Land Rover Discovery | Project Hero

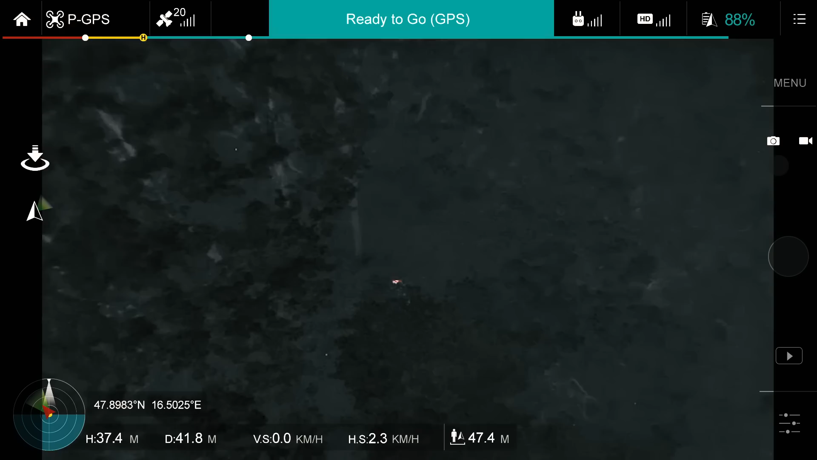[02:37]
Radio room, radio room, over. We've located missing mountain bike.